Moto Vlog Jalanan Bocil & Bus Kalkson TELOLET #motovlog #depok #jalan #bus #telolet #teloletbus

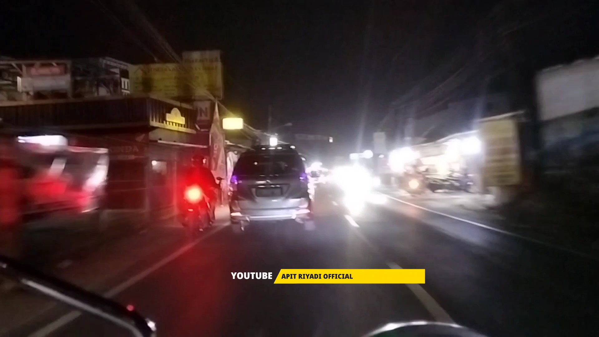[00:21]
Masih ramai jam berapa ini? Jam 9:30 malam. Mungkin pada ini ya. Selesai jalan-jalan, ada yang family time, ada yang jalan sama teman-temannya.
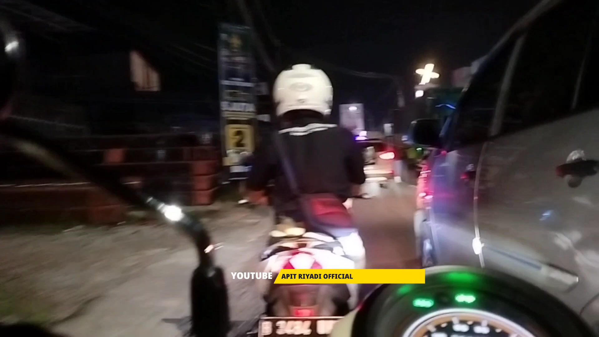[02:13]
jalanannya agak ngeri kalau untuk ini ya. Sebelah kanan apa nyalip. Ini banyak bocil-bocil ini.